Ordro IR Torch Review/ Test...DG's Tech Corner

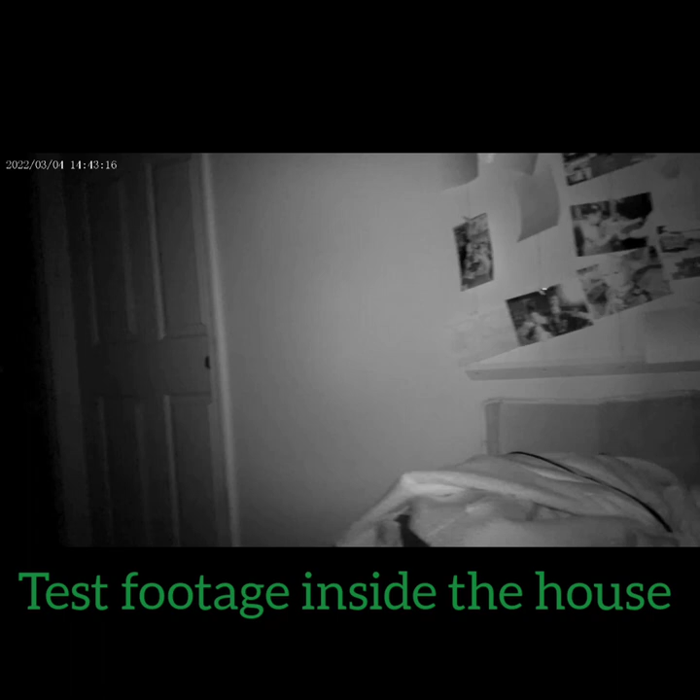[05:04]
all right y'all so this is normal IR setting which is pretty good yes the house is a little messy normal IR setting right here for you guys
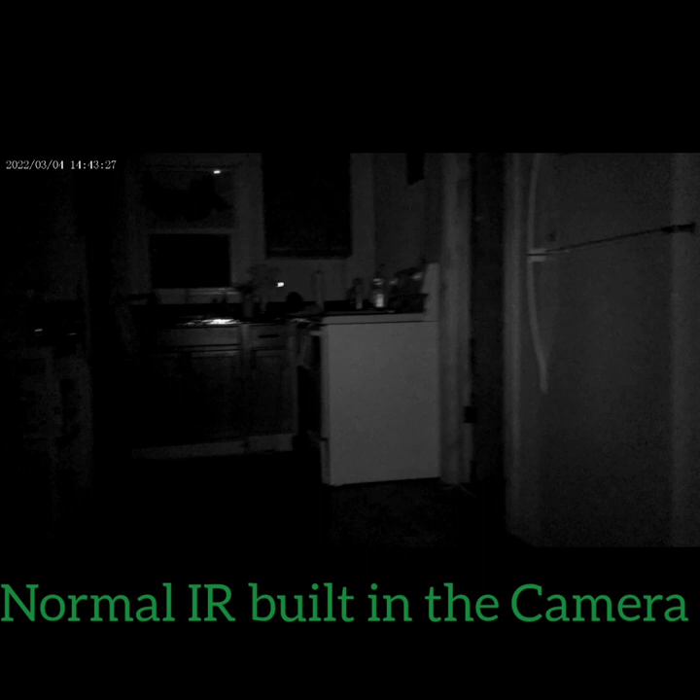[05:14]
it's going to the bathroom look around here I'm in a complete dark there's the bathroom the kitchen
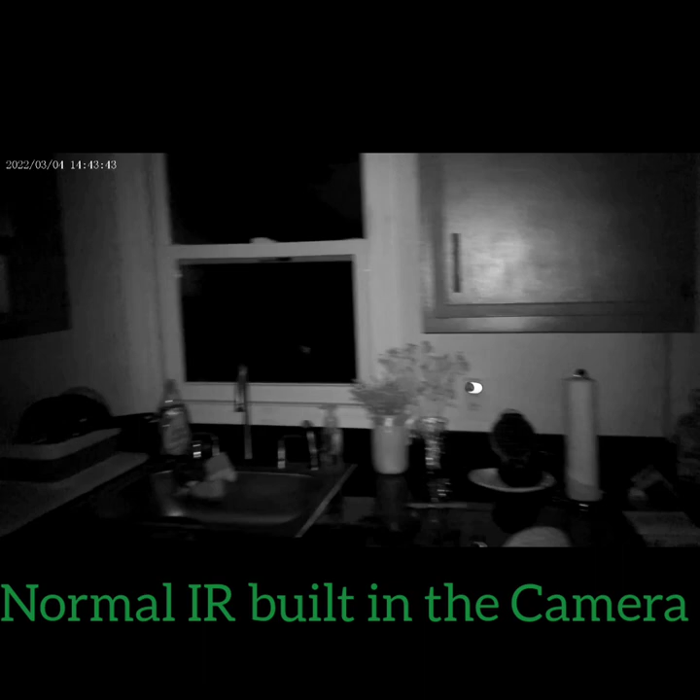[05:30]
outside the door
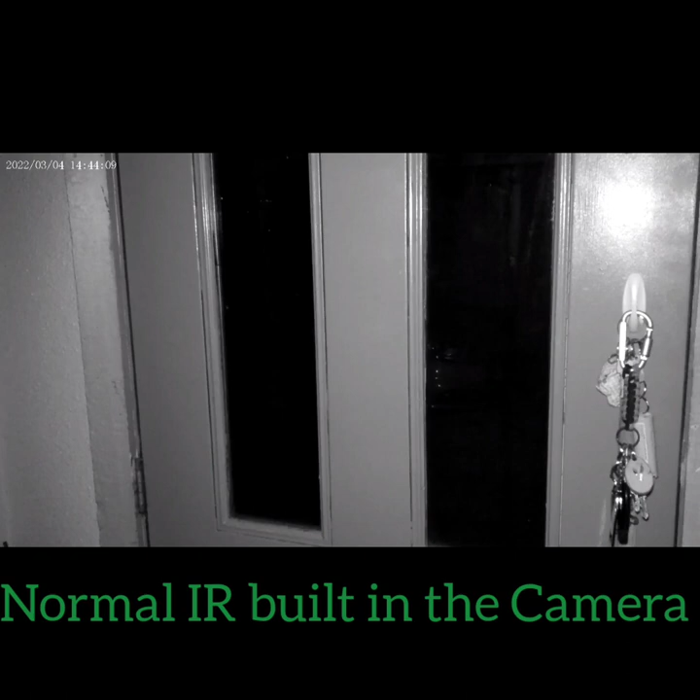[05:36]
this right here is full IR with that little torch on it
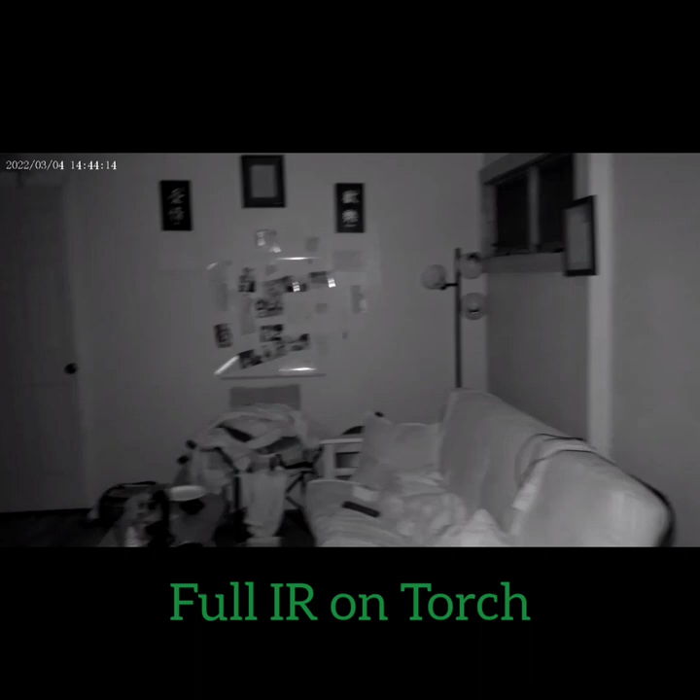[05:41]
it's a lot brighter which is cool full IR
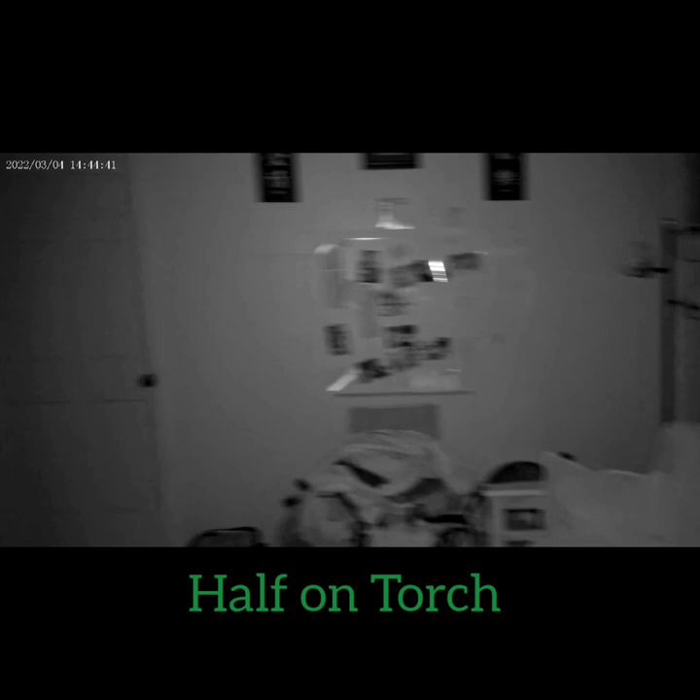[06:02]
this is half IR so instead of 20 bulbs you're getting 10 bulbs right here not too bad now we're going to walk outside and see how it does outside all right y'all so we're outside right now this is normal IR with the three little lenses not
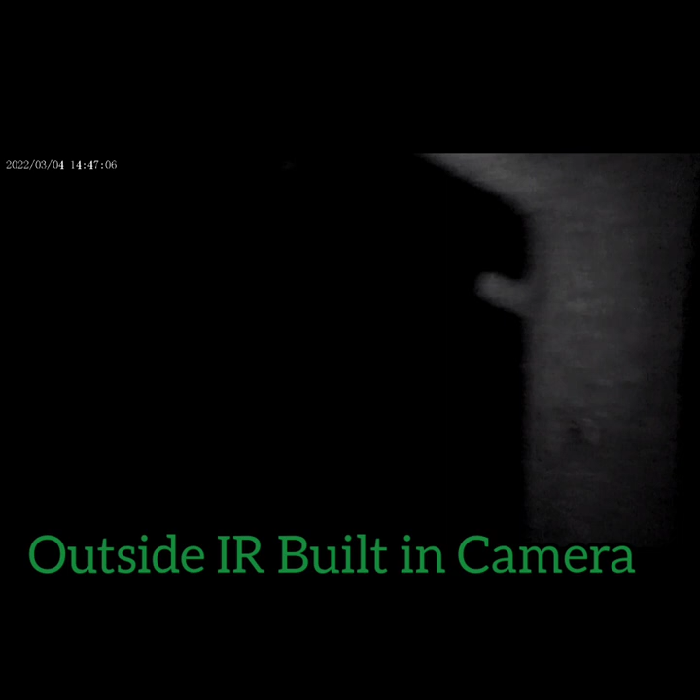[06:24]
completely dark outside but it's dark enough right here you guys can tell unless you're like really close to something like this tree
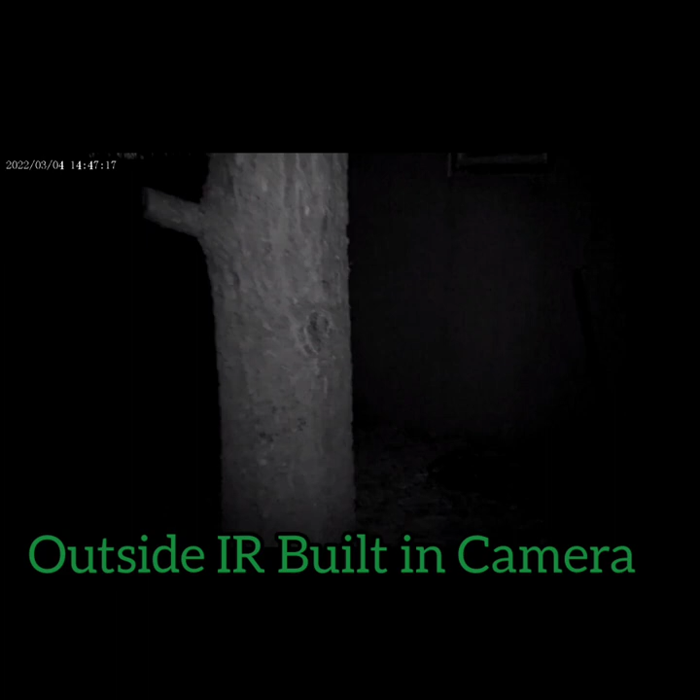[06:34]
well now that light just turned on hang on let's go this way
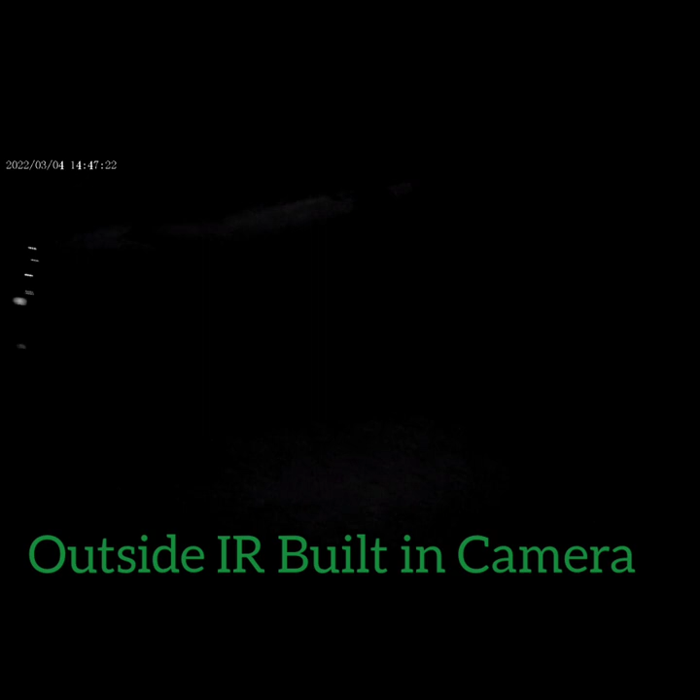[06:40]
you guys can barely see the the stuff unless you're really close to it
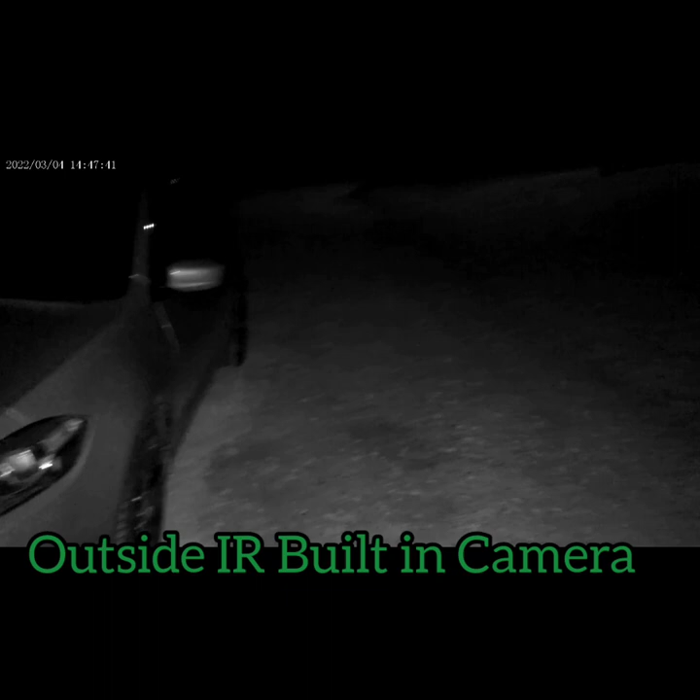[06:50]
this is full IR okay we're just going to walk around here
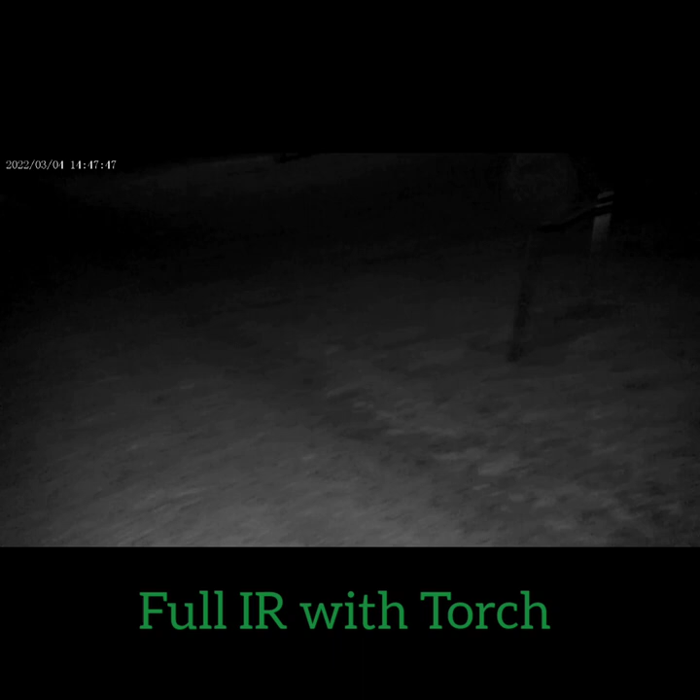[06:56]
not too bad you guys can actually see the
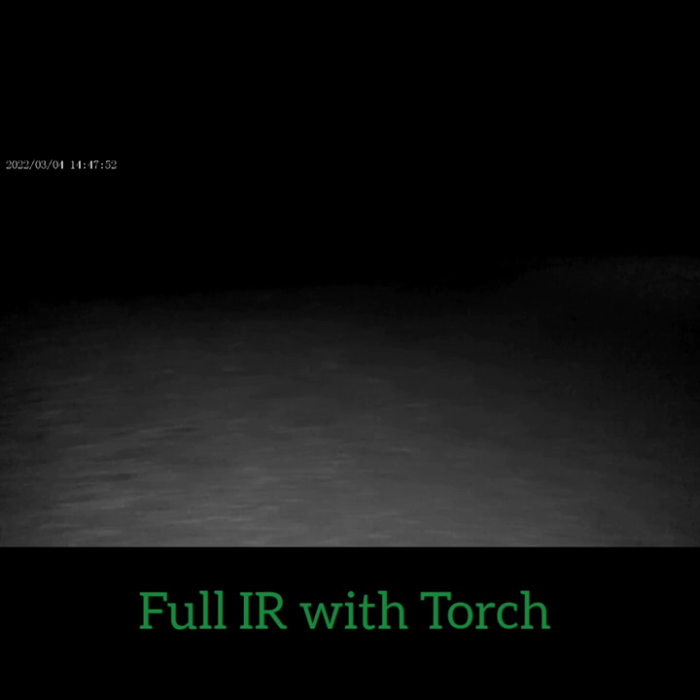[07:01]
house and everything yeah there's a few lights turned on but you can actually see those
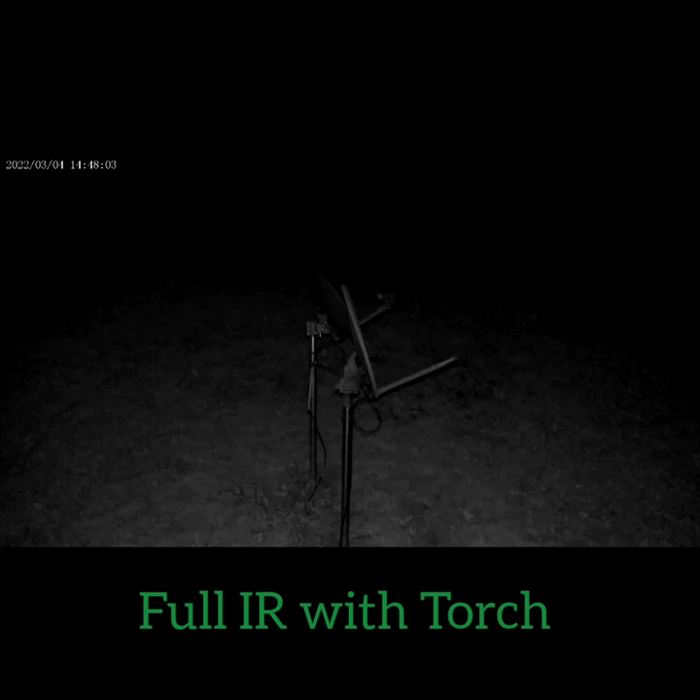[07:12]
satellite dishes really well full IR this is half IR a